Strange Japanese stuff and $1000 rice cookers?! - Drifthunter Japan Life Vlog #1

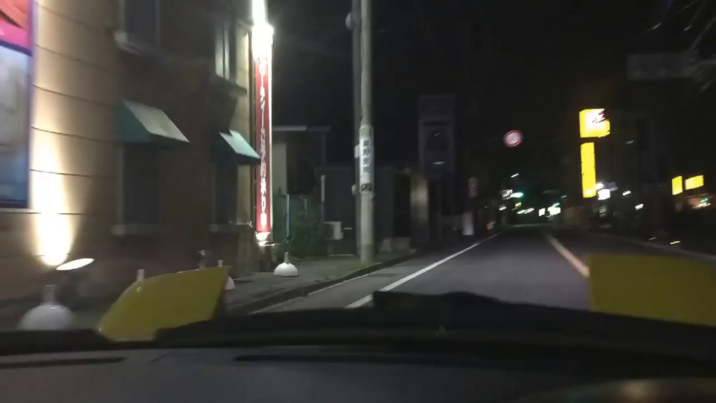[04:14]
It's just my city at night. One of the two or three main roads, and it's 11 p.m. at night now, so it's pretty late. I'm just gonna go grab some food at my favorite cheap, quick, Japanese takeout place.
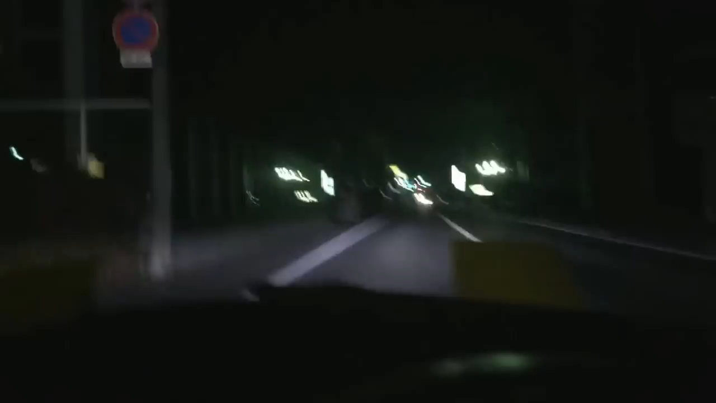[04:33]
It's called Otomoto. I go there like three or four times a week. It's a lot of sad. All right, here we go. This is it, it's out of 7-Eleven.